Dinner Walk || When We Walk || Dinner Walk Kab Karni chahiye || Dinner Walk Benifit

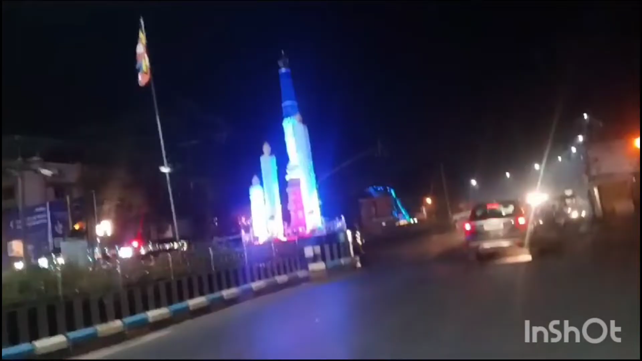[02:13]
बना हुआ है दोस्तों कि इतना सुन्दर द्रिश्य लग रहा है साम को देखे दोस्तों रात के वकट